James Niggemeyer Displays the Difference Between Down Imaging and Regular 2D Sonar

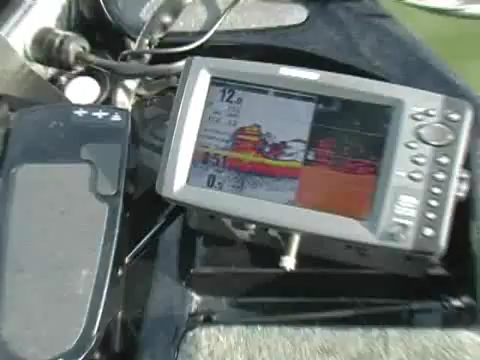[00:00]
This is a good time to throw a marker buoy over the side or hit it on your GPS.
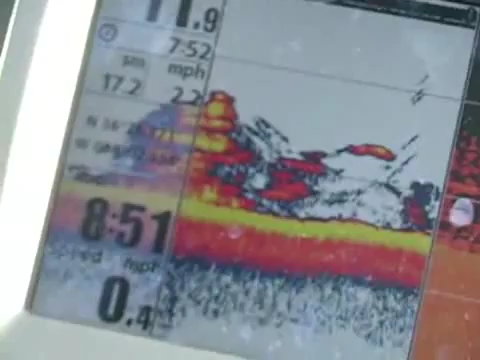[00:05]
You just see the difference between the down imaging and the straight 2D sonar.
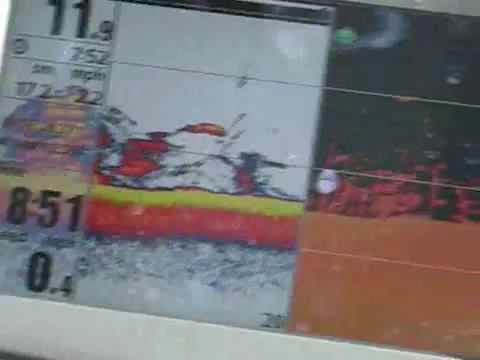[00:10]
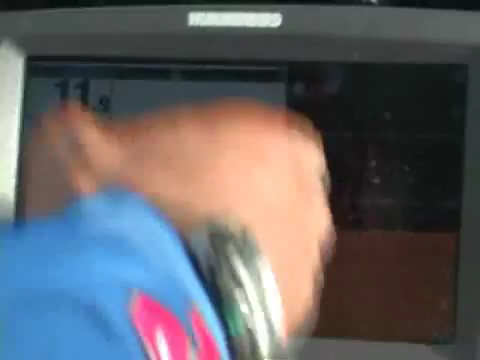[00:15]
The down imaging actually shows the vertical, like the actual tree trunk, and then it doesn't pick it up nearly.
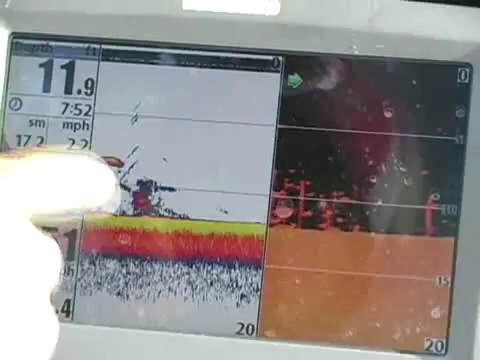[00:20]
On screen: depth 11.9 ft
I mean, it picks it up a lot better than this is more fuzz on the 2D.
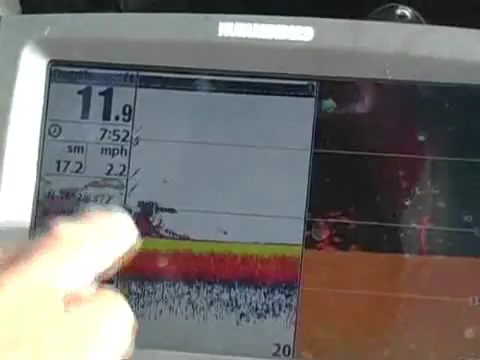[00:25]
So down imaging, even on your trolling motor, is super important.
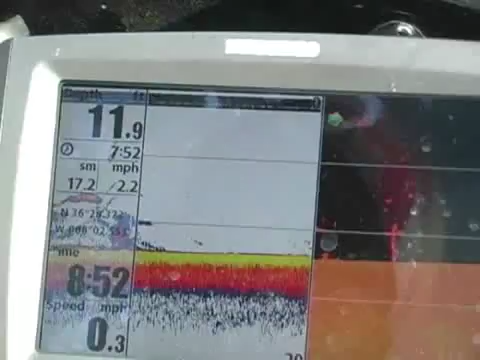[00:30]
On screen: speed 0.3 mph
So you can pick up the actual hardness or the part that's the thickest part of the cover that you're around. So that's a big plus to have out here on the water any time, any day.
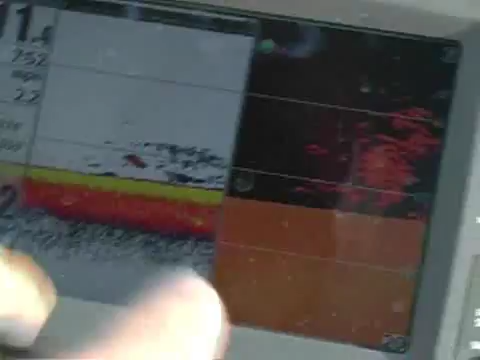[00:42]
This looks like this is a fish right here.
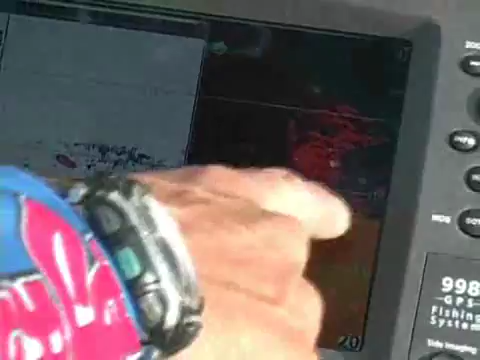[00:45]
And then you've got... And what we have probably here is some bait up here that's not even being picked up.
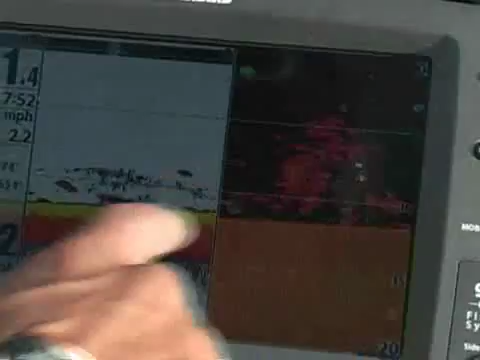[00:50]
It's getting picked up loosely here, but you can really see what's really there.
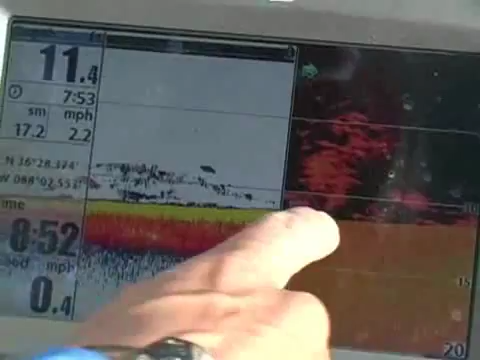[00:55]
And see, there's like a limb that comes off this side here.
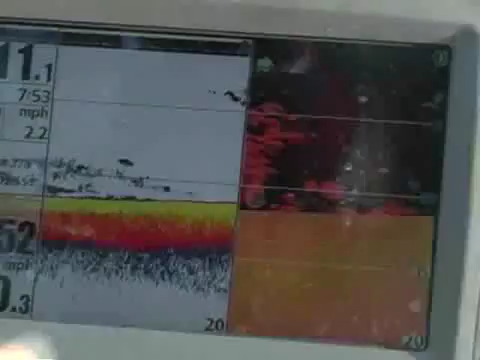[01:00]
And there's just a lot of different things going on.